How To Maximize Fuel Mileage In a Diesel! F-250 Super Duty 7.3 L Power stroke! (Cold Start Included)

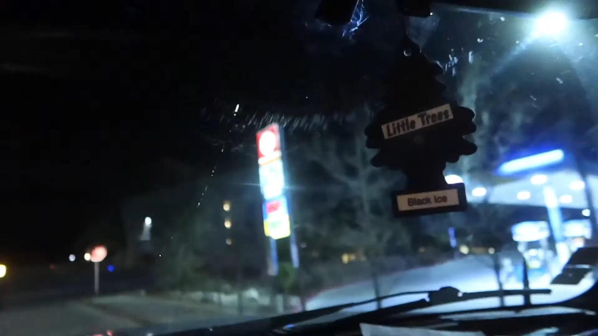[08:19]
This is what your seven, three, as you guys can see right there though.
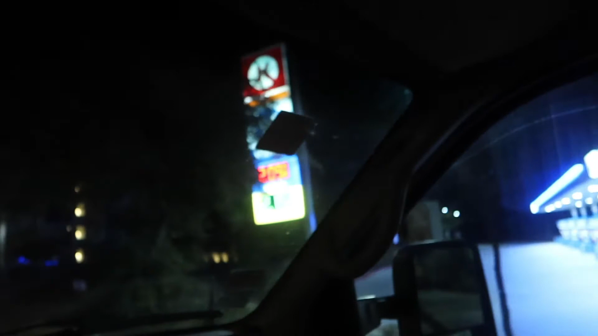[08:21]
Uh, that Valero is at $2.15 for a gallon for diesel.